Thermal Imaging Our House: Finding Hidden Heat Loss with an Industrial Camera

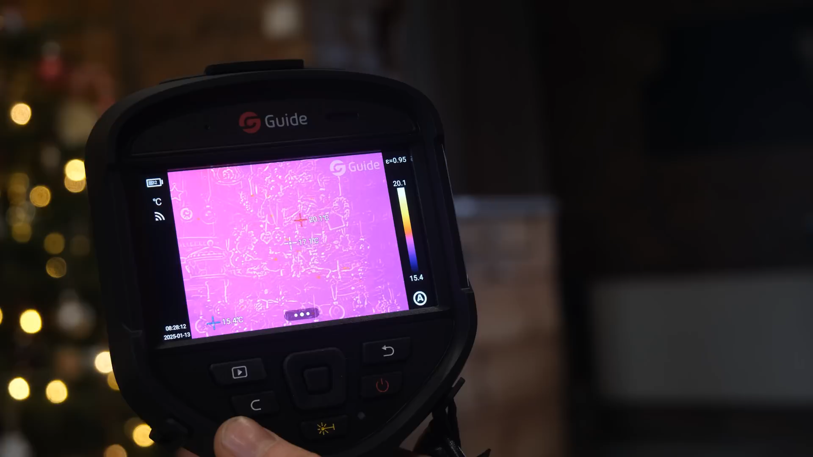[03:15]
not the best thing you can look at you can see that each individual light how hot they are
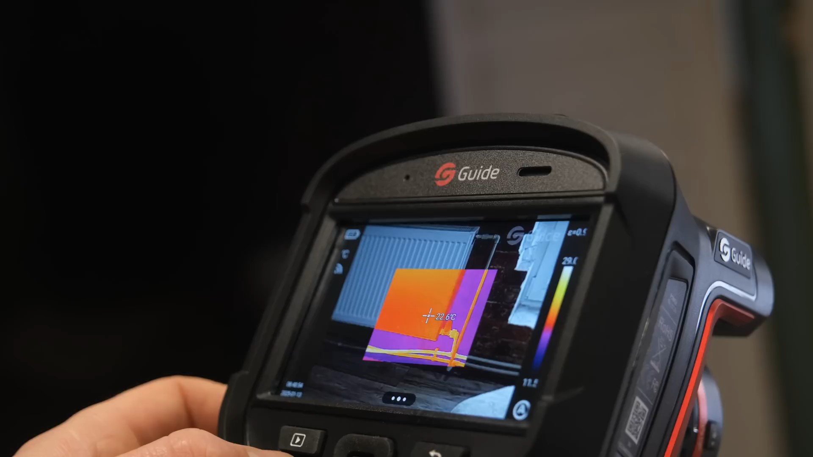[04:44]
So as you saw it does photo and video and it does it both thermal image and next to it does visual image so you can actually see what you took photo of in case it's not clear or if you need to layer them on top of each other.
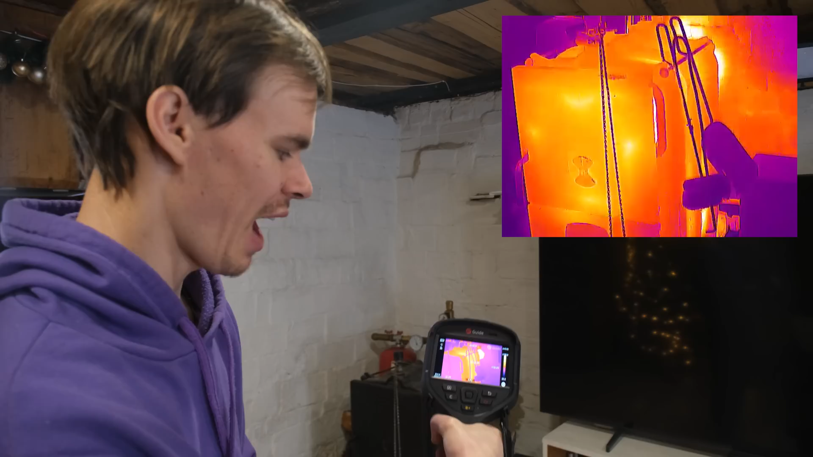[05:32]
So the first thing I want to show you guys is the stove as you can see we have a central heating boiler so the actual stove itself is on the outside no more than 80 degrees a lot of you are worried
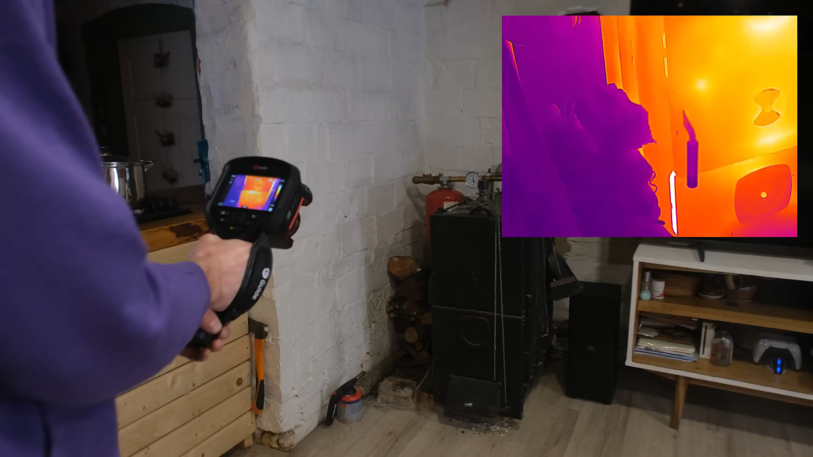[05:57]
60 degrees on the hottest spot and the hot part is of course the chimney flue that is over
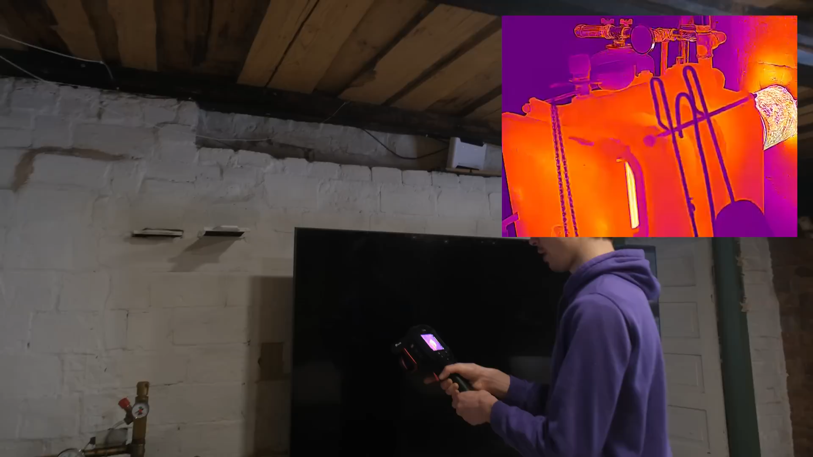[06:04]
153 currently we're in a setting that lets us do lower temperatures up to minus 40 it can go and
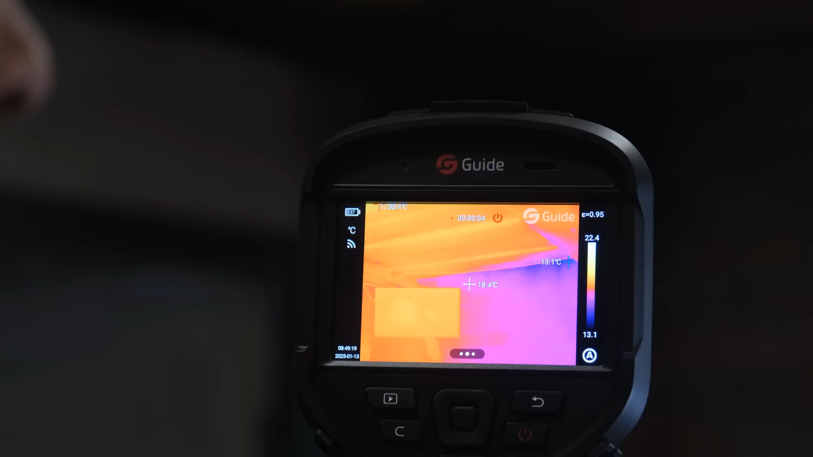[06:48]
On screen: spot 18.4°C
so now we can have a look at the ceiling so this is our living room ceiling and as you can see already there is
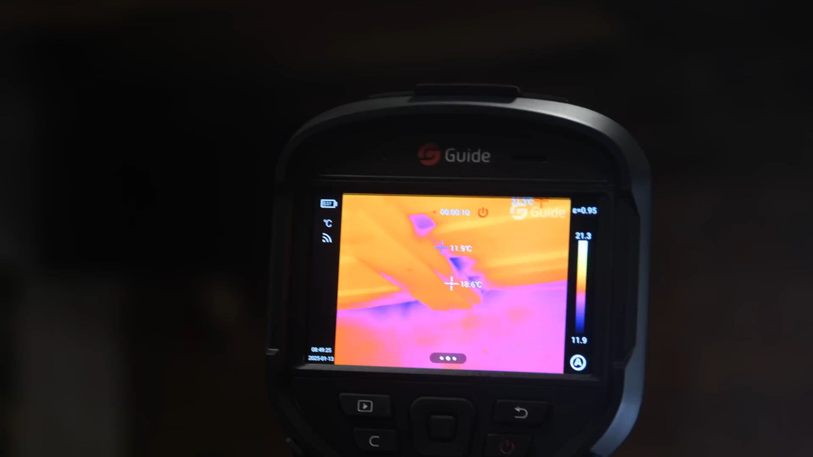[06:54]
some cold spots of 11 degrees so it's cold coming in and there also the brick there is
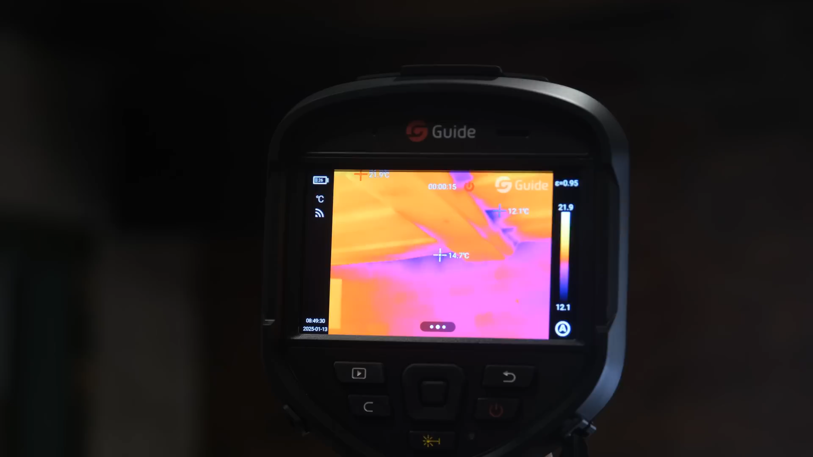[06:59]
On screen: spot 14.7°C
on 14 so that is also cold coming in it's actually quite a big cold spot it looks like down to 10 degrees
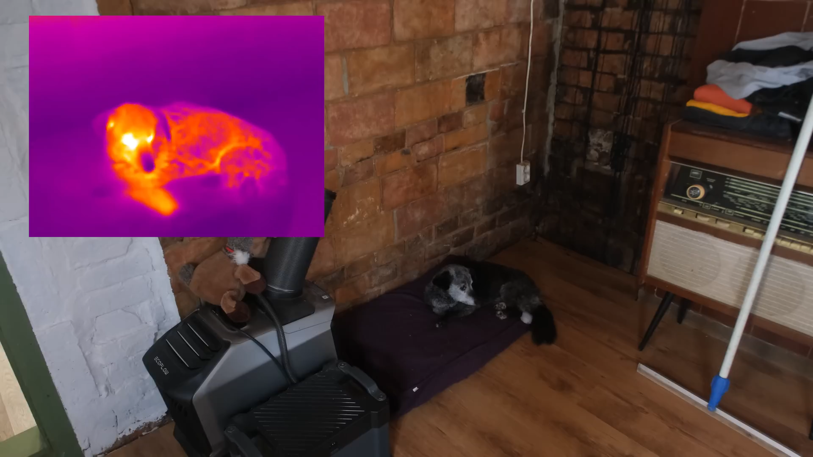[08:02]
degrees so 36 degrees so it's pretty accurate
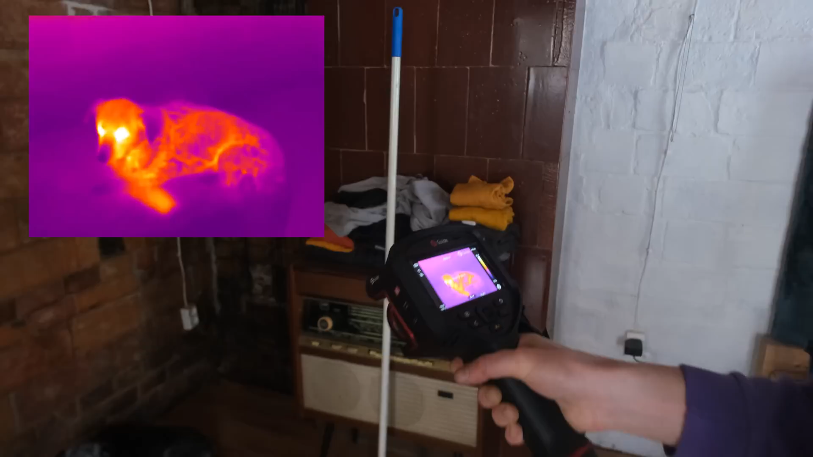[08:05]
even on getting a body temperature I mean it's a bit less of course than a thermometer would for an animal but it's almost close enough to her
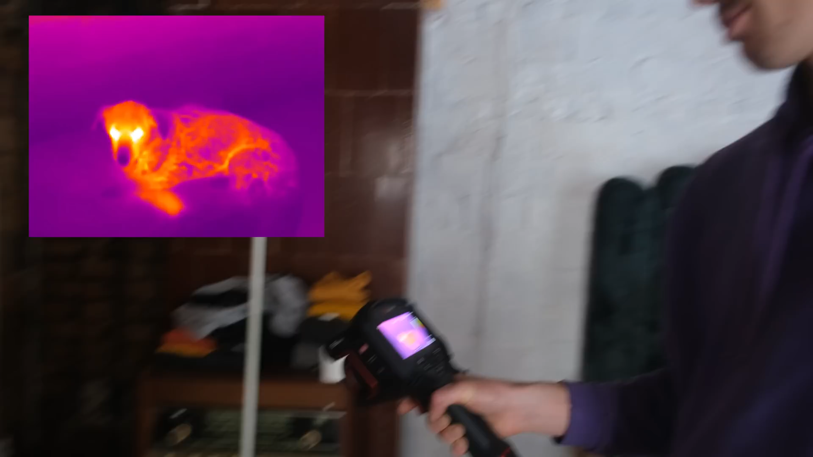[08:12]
body temperature which is 37 38 degrees I think it's a dog
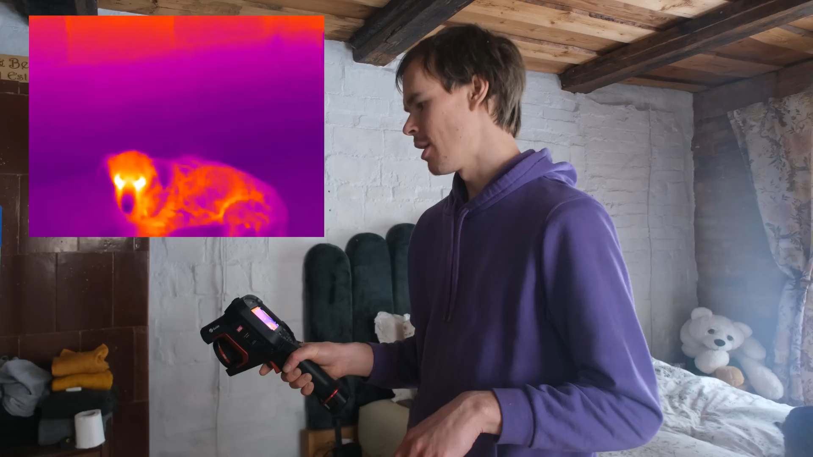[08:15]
temperature um and then oh you can see the the chimney itself
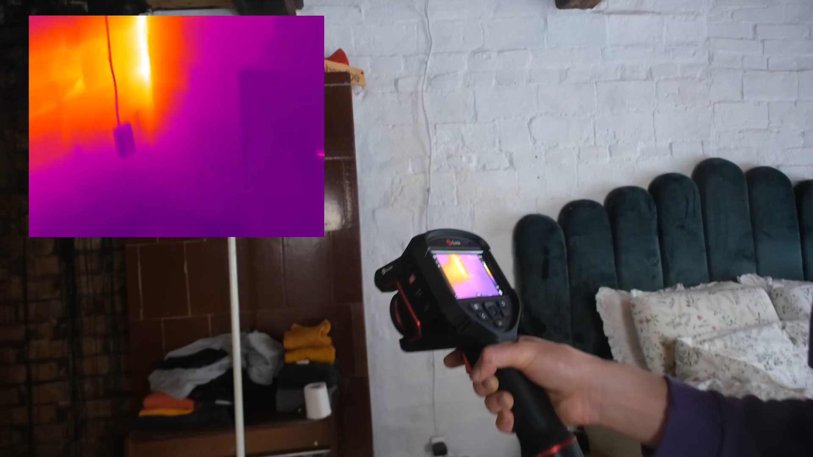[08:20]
there's the heat coming in right there also heats up our room
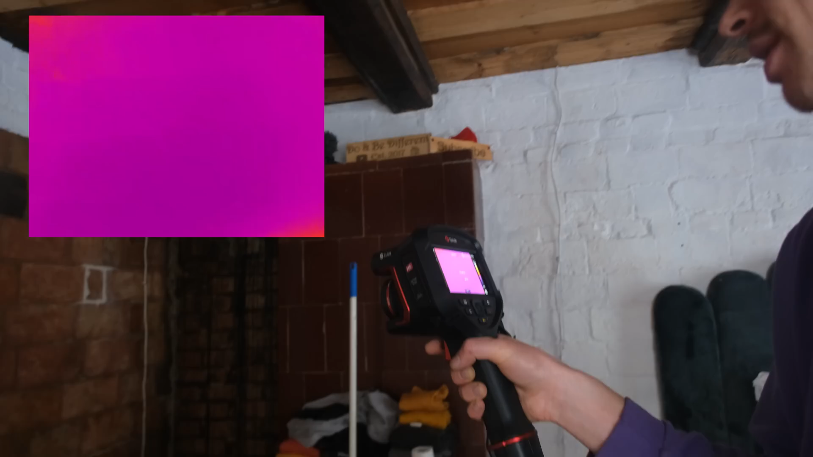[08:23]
the heating wall currently not working like the best it's only on 20 degrees and all of it kind of is going straight
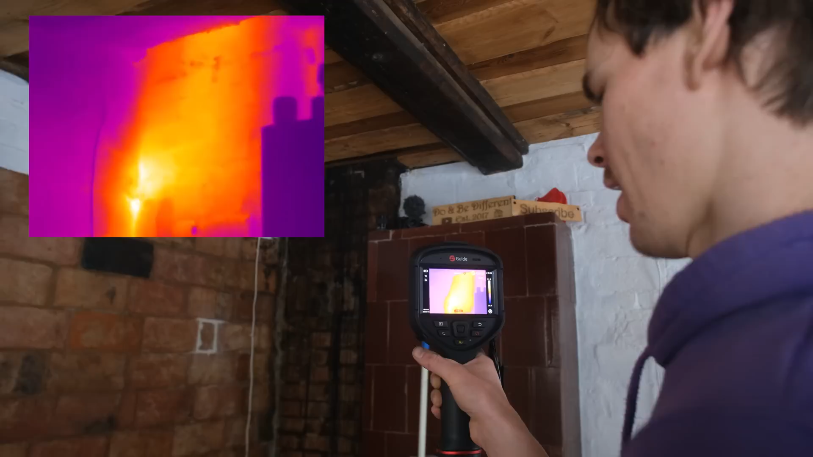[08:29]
out because we don't have the most draft outside so we're kind of heating up the
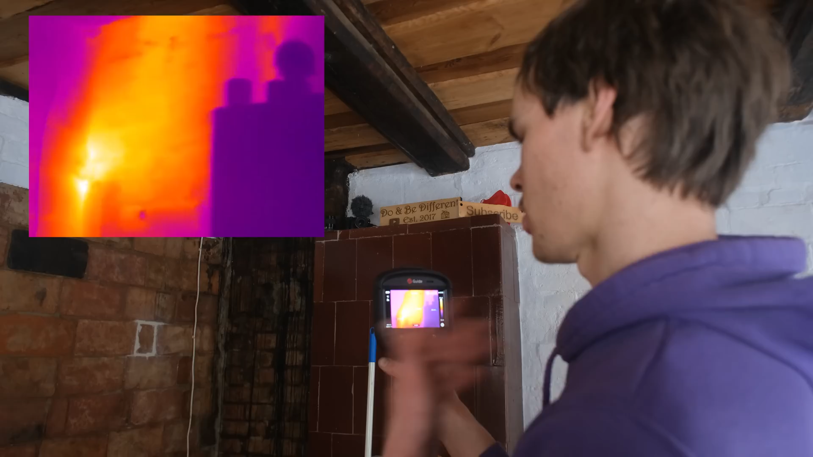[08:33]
chimney more than we heating up this wall but that's for safer burn if we have good draft we can run through the wall
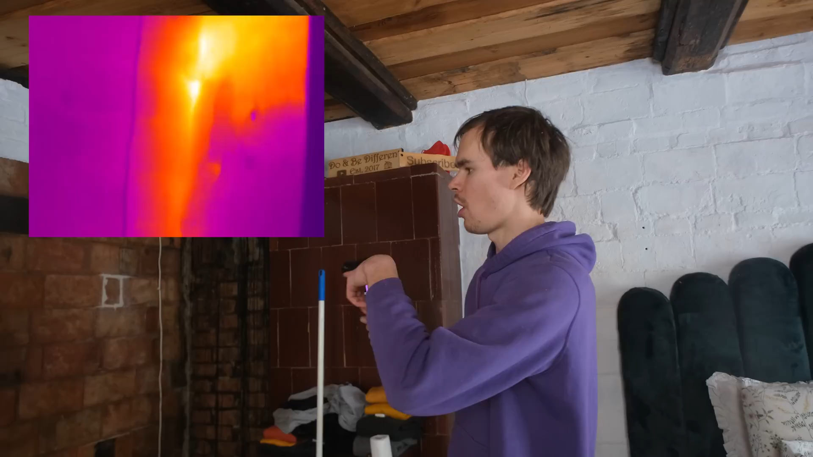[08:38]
if not then we got to go straight into the chimney so the chimney stays clear and